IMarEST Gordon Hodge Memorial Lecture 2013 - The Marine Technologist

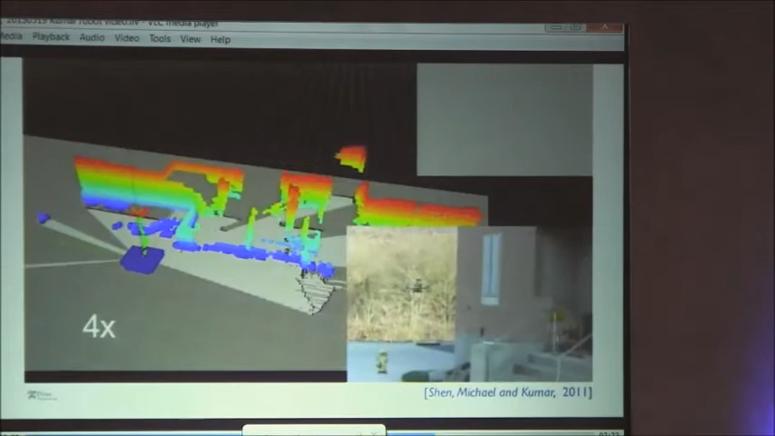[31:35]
this robot entering a building for the very first time and creating this map on the fly.
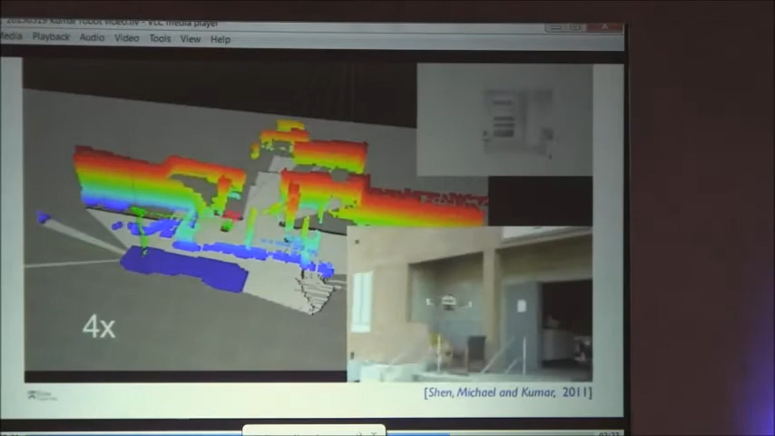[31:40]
So the robot then figures out what the features are, it builds a map, it figures out where it is with respect to the features, and then estimates this position 100 times a second,
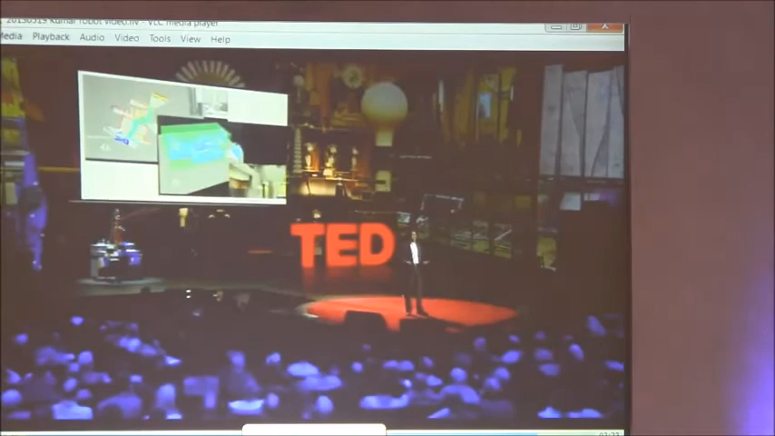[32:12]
So here,
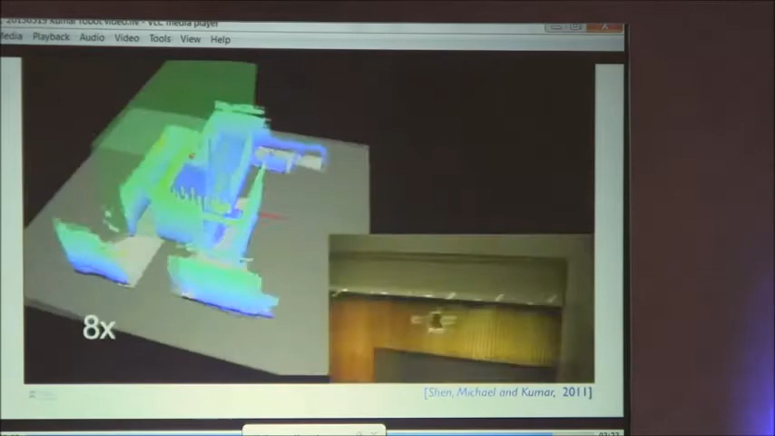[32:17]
the robot is not only solving the problem how to go from point A to point B in this map, but it's figuring out what the best point B is at every time.
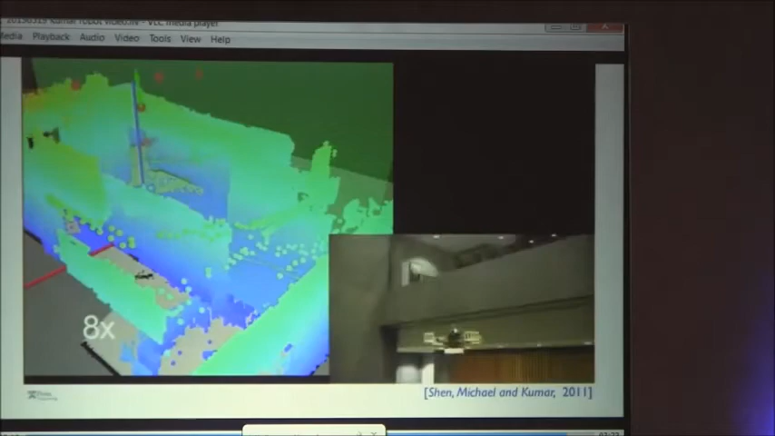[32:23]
So essentially,
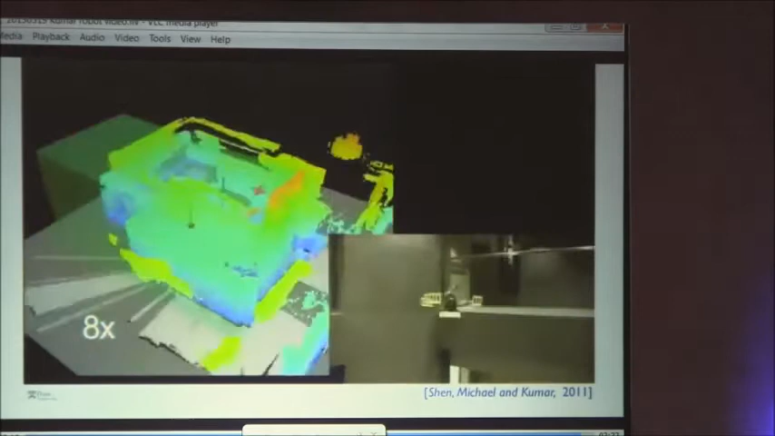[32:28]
it knows where to go to look for places that have the least information, and that's how it populates this map.